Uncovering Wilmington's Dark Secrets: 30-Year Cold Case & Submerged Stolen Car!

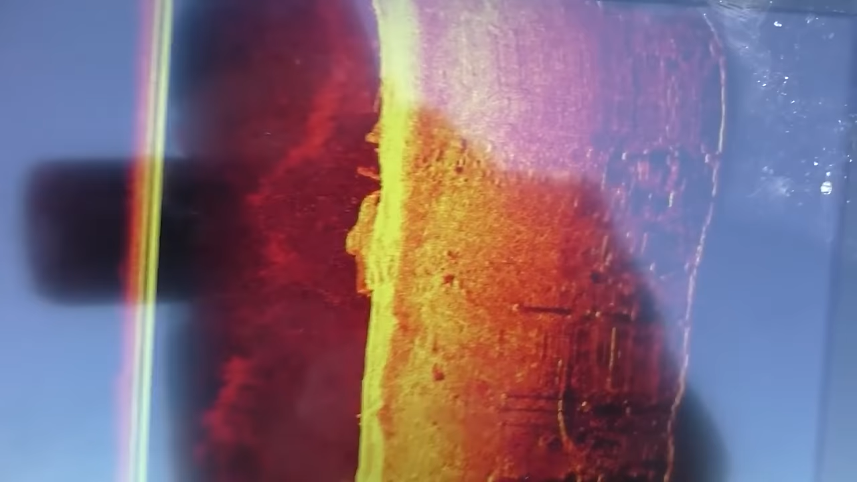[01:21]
See right there? That is on the right side. We directly went over it.
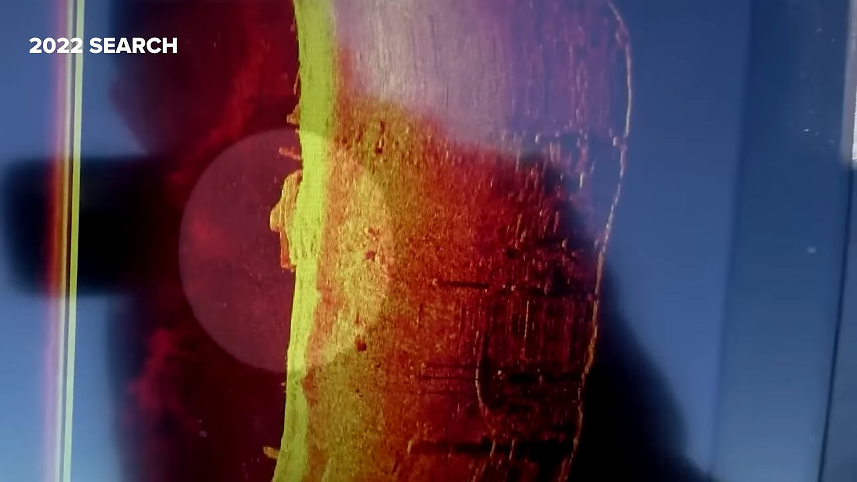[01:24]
That is 100% a pickup truck. I know for, you can just tell, you see, here's the bed. Hopefully I can make this quick in and out, grab the tag, and get back up.
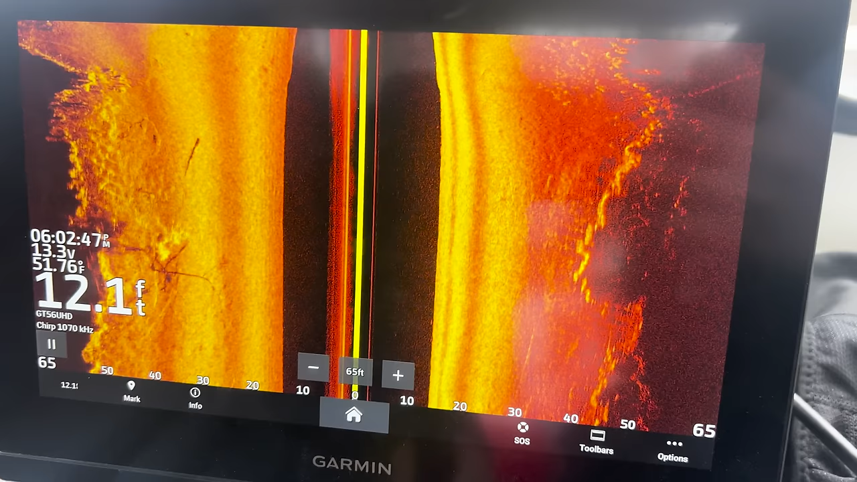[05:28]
On screen: depth 12.1 ft, water 51.76°F
So we're about to go over it.
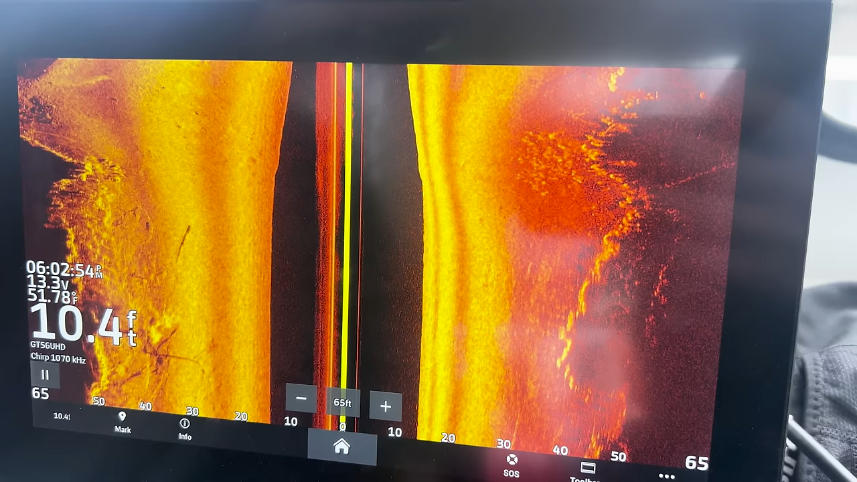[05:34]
On screen: depth 10.4 ft
So 10 feet, it's to the left. That's like really close. It's not on upside down.
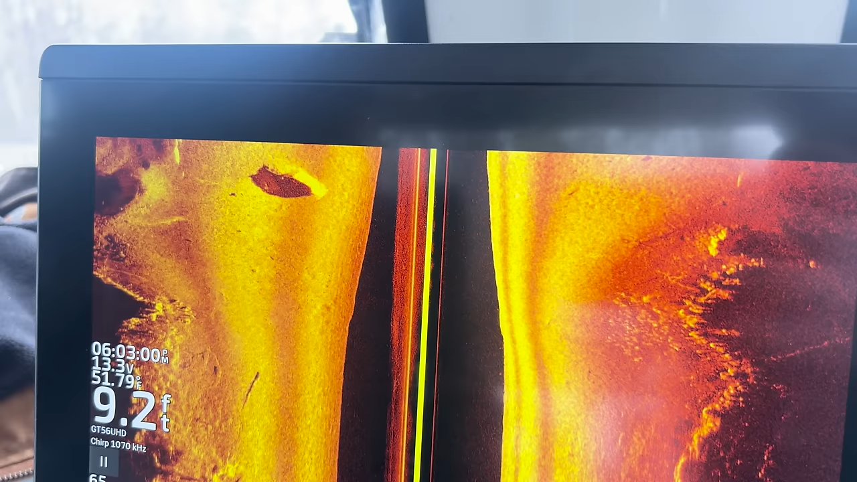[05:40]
On screen: depth 9.2 ft, water 51.79°F
That's definitely sitting on its wheels. It's definitely a car.
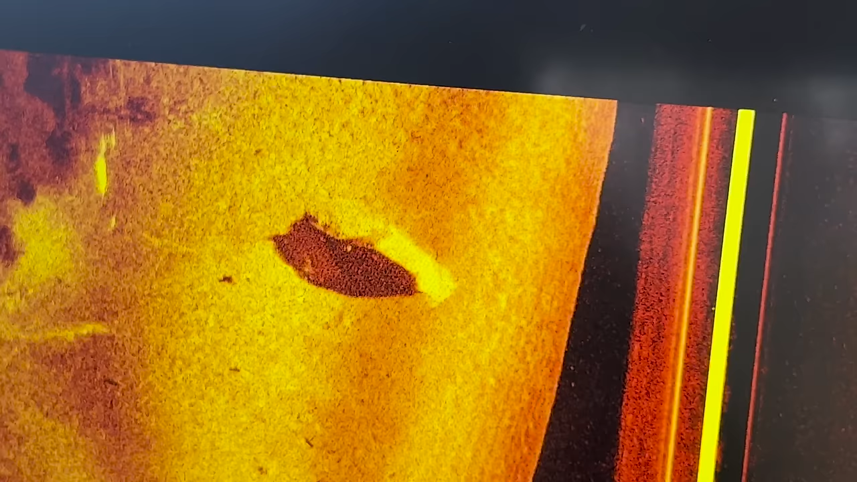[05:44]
It's definitely the only car out here.
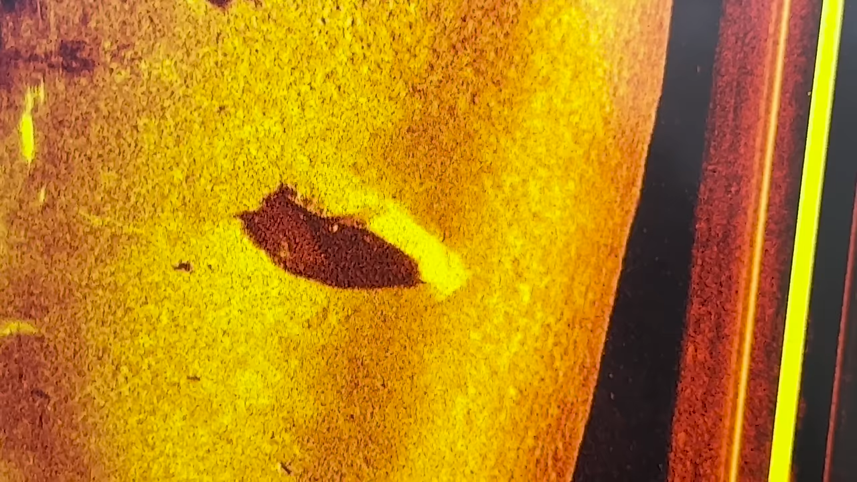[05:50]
Doesn't look super old, I would say. Looks like hard a car. Hard to tell. One car.
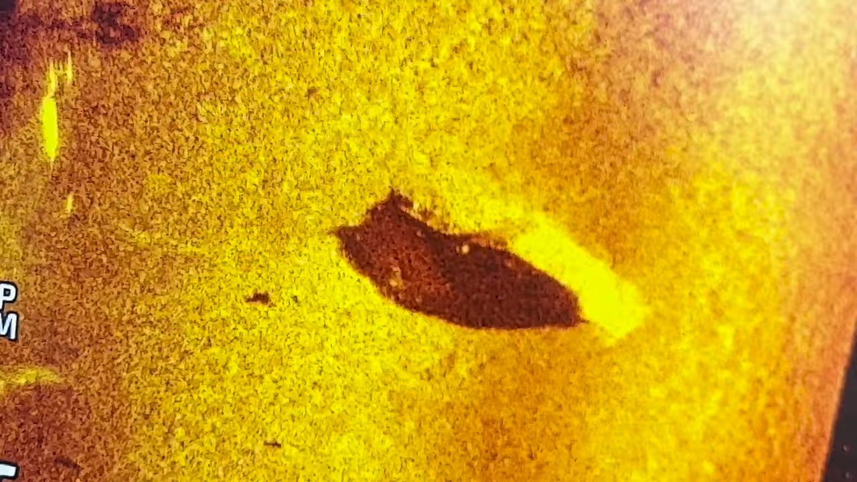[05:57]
Looks like it's even backwards. Might be able to rig up the... I mean, it's right up the ramp.
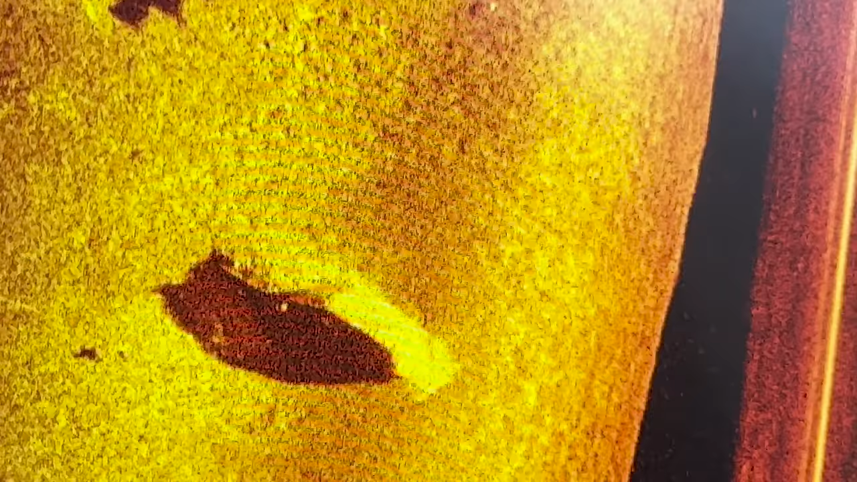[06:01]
This one's showing pretty easy. Yeah, as long as I can get to the...
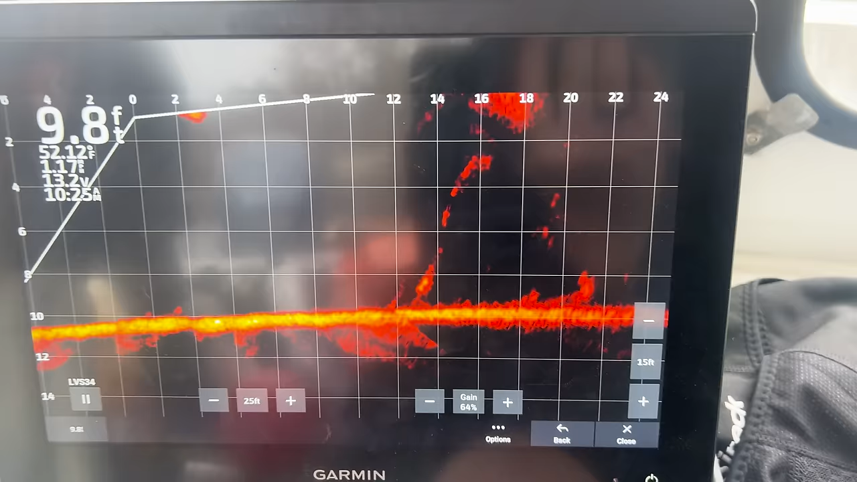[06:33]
On screen: depth 9.8 ft
Running the live scan, trying to get a better idea.
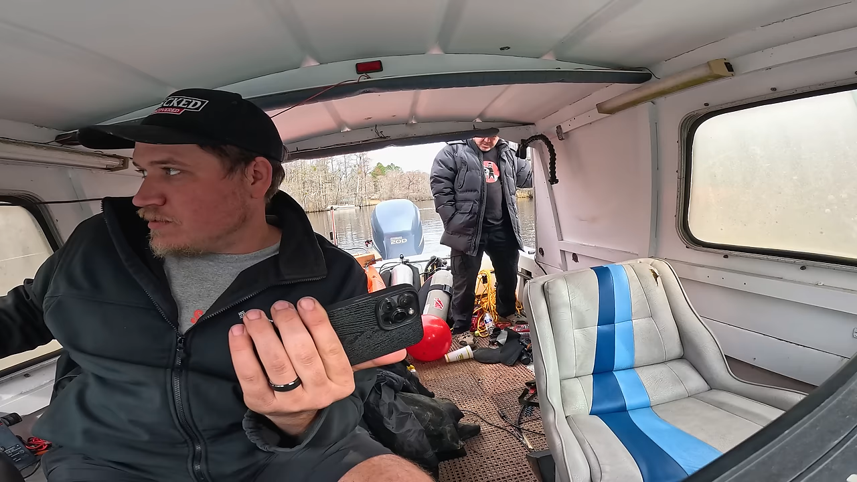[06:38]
Should be like right here to the right of this boat ramp.
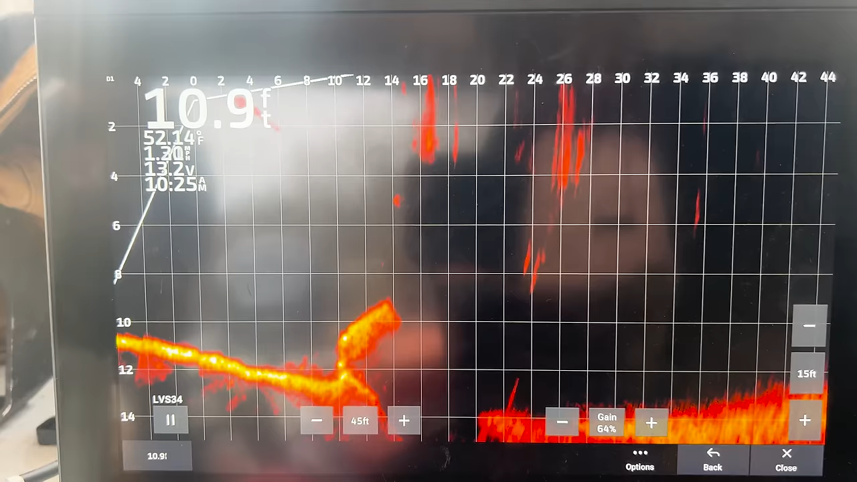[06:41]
On screen: depth 10.9 ft, water 52.14°F
Yeah, that's it. It's at a weird angle. It's the mirror.
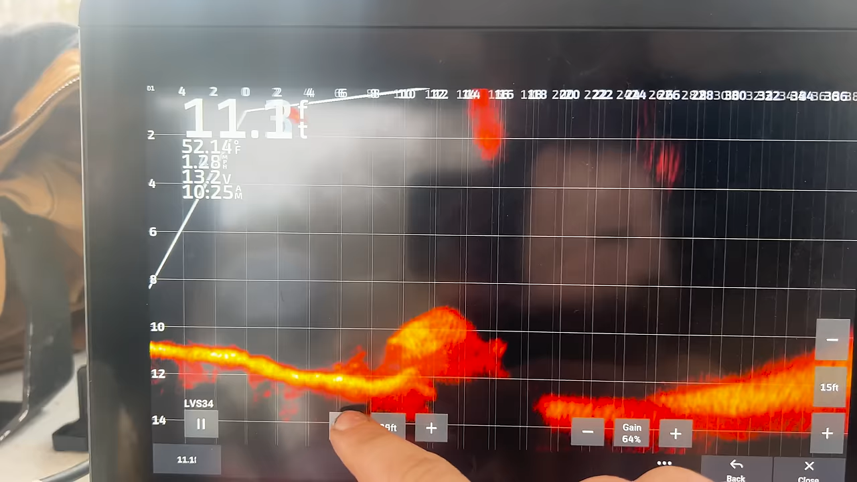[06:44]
It almost looks like it's buried a little bit.